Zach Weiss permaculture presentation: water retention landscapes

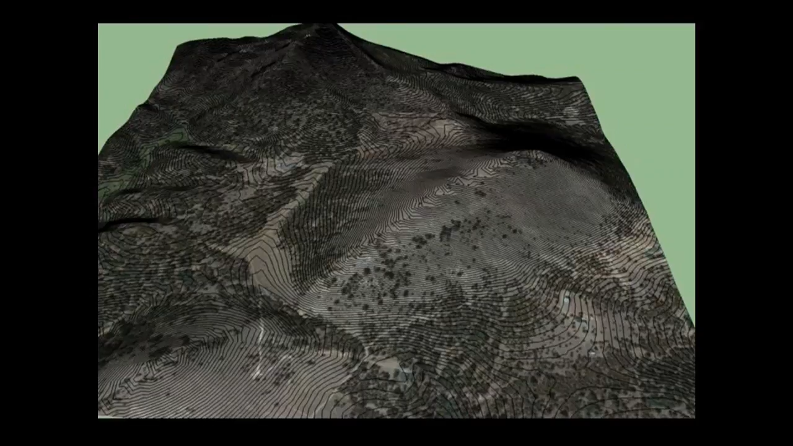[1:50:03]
and catch the water from this whole watershed is all flowing through there. And then the same thing back here with even larger watersheds. You have all these different contours. The water is all coming down and being collected into these few places where you can make the smallest amount of earth moving for the maximum amount of water retained.